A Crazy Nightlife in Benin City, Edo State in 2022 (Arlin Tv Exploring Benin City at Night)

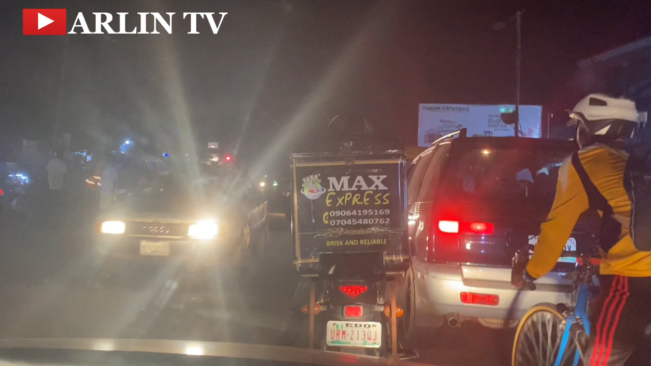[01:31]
town is seriously still busy as at this time and a lot of vehicular movement i think this is about past
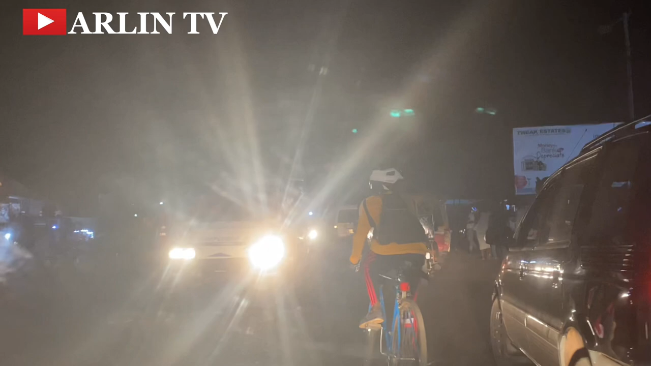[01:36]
9 pm in the evening so we had an activity in town that kept us
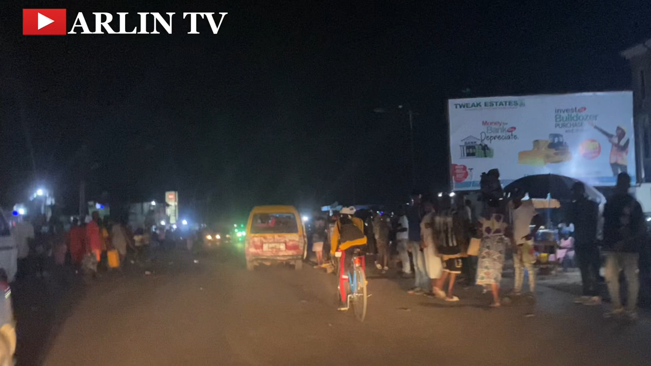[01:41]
pretty late in town so you know i was quite amazed to see that third junction is still busy by this time a lot of activities still going on and i was like oh so why are the news of oh a lot is happening in mini you need to be afraid to stay indoors why all of those news because you can literally see people all over i believe you can
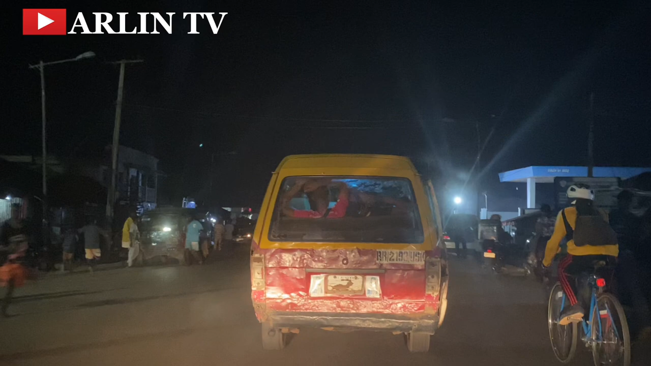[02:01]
see it for yourself and not just me having that kind of discussion you know and um driving through beneath city this night what i actually also observed around beneath the fact that a lot of places are dark man the town there is no light in beneath city at all i think that is something the state government needs to really
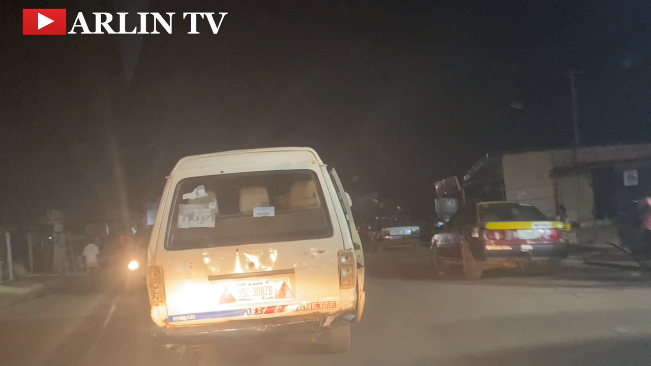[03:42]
driving around tonight so i think that is there so the news was all of them have been chased but i saw something very different so i said let me bring you guys the update you know i will always bring you the update just as it is on ground so back to our lightning you know driving from um the
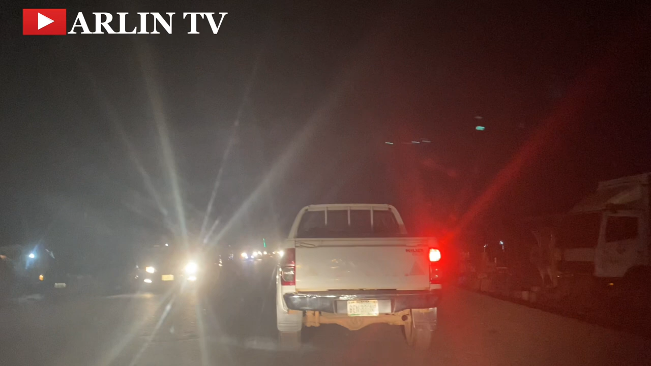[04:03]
universe side that is um beneath lagos road down to upper the lightning system was literally bad there was nothing like oh there is light here there was no light here no that was not the case you know everywhere is literally dark we've passed that junction are coming to up as you can see there not been any street light working at all and everywhere is dark apart from the the vehicular light you are seeing and the the business lights you are seeing on the road and i think it's a major concern for me and also owing to the